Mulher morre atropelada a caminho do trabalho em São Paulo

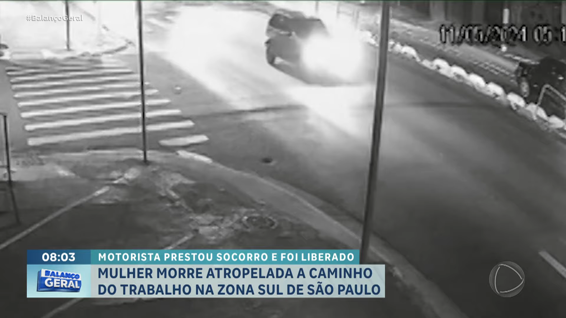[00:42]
Ela para no canteiro central, olha o semáforo e segue, até que um carro a atropela em cima da faixa. Nesse outro vídeo, o carro aparece arrastando a vítima por alguns metros até parar.